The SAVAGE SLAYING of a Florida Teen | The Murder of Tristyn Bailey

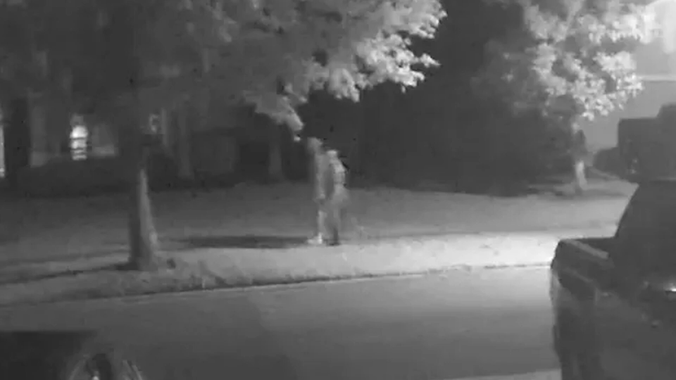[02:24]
Tristan's sister also mentioned that she had seen her doing a video chat at around midnight with an unknown
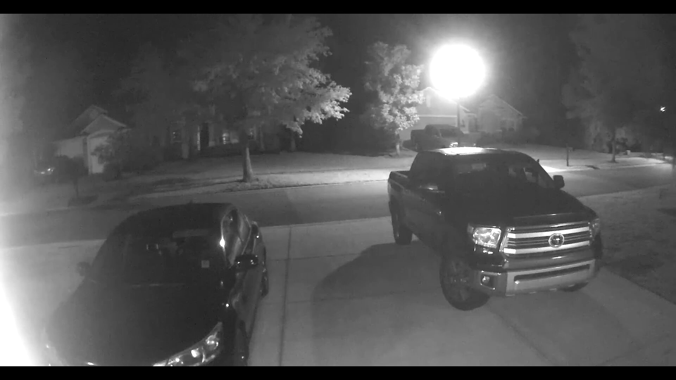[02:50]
Surveillance footage from a neighbour clearly showed Tristan sneaking out of her home. Police obtained surveillance video from the Durban Crossing North Amity Centre. It showed two subjects walking past the main entrance along the sidewalk at 1.24am. More surveillance video that was obtained by detectives from a neighbourhood resident showed that at 1.45am, the same two subjects walking east on the sidewalk of Sadlestone Drive towards the pond.